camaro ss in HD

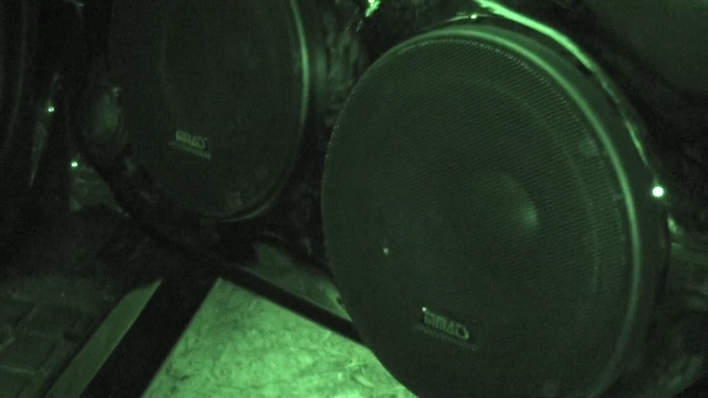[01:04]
more for sound quality. These are the Matt's 3-way 651s component sets.